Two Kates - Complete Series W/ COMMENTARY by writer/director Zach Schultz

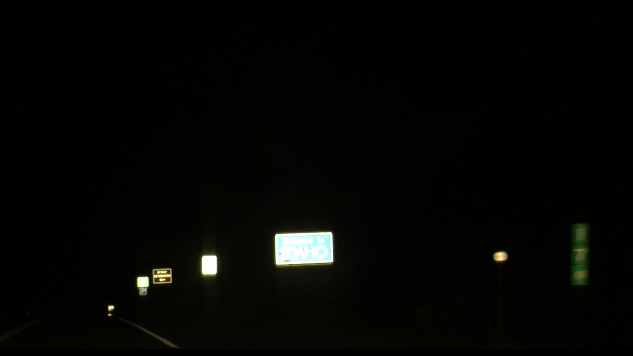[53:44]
oh this next shot if you turn the brightness up on your tv a lot there's a deer on the right-hand corner screen right there before we get to the the idaho sign there's a little